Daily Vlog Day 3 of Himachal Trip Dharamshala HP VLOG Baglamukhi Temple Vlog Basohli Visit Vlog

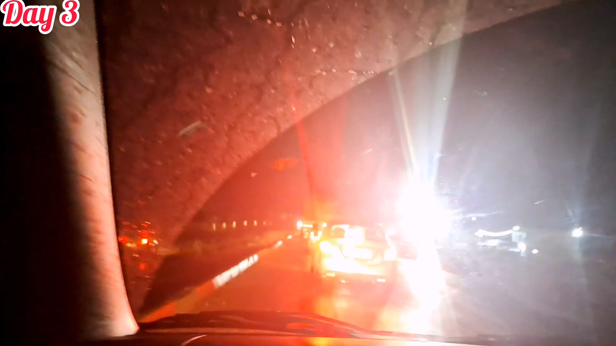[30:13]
आपको दिखाती हूं आगे जाके, अभी देखने कैसे बिजली चमक रही है, दैट वाज वेरी टफ। और आपको अगर अच्छा लग रहा है ना ब्लॉग्स वगैरह,